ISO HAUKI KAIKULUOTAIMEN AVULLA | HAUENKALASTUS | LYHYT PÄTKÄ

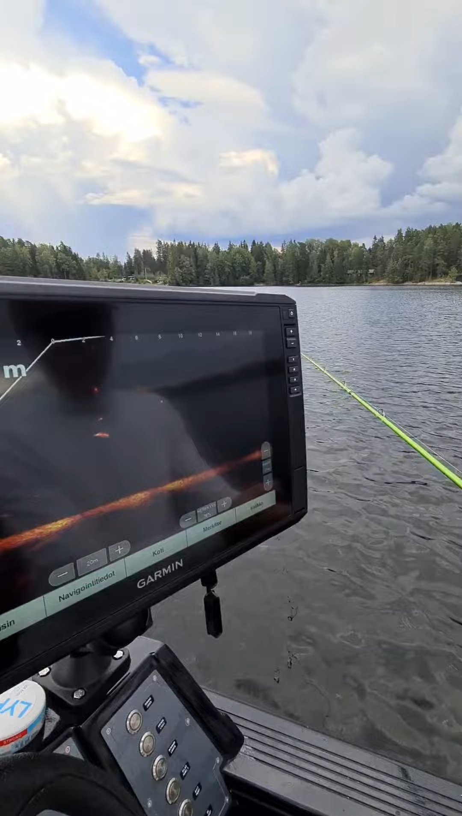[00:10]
Siinä on. Nyt se kattelee jikii.
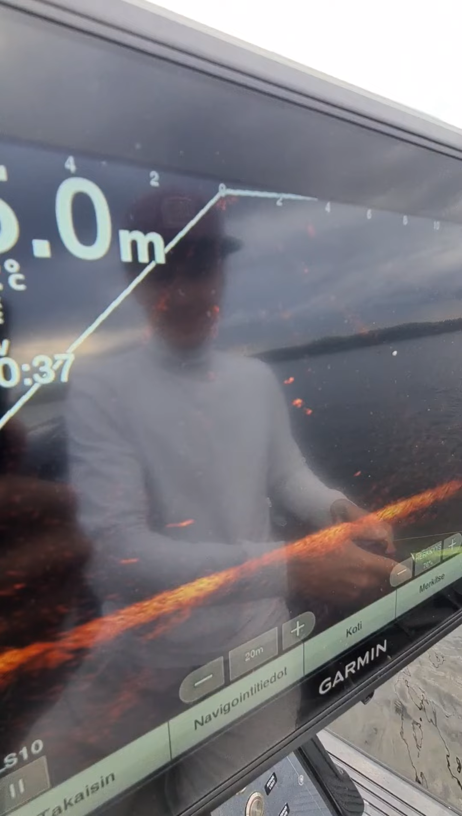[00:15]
Nyt se tulee, nyt se tulee! Nyt se nappaa!
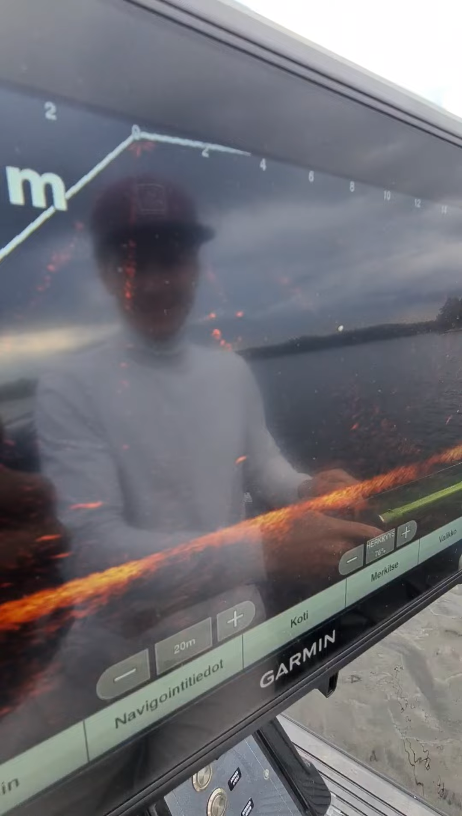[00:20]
No niin! No tervepä terve! No niin.